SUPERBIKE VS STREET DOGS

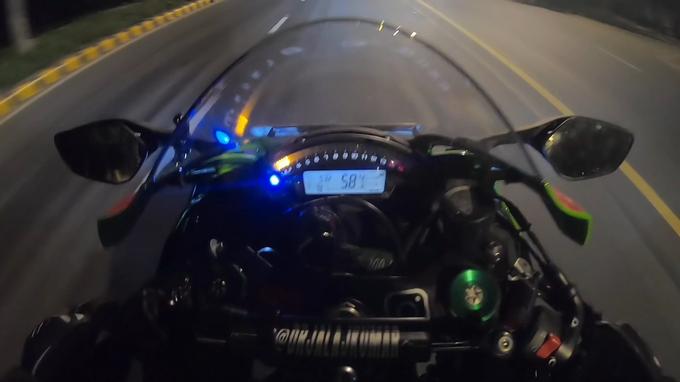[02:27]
छठे गियर पे डालते हैं इसे, तब ये आवाज़ थोड़ी सी कम करती है।